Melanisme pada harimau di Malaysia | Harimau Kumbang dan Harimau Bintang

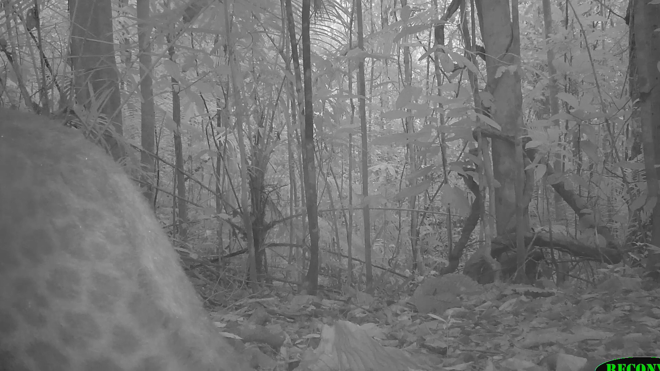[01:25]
lepet dan jaguar ni terkenal dengan tumpuk-tumpuk dan bintik-bintik pada bulu dia yang dipanggil sebagai rosette.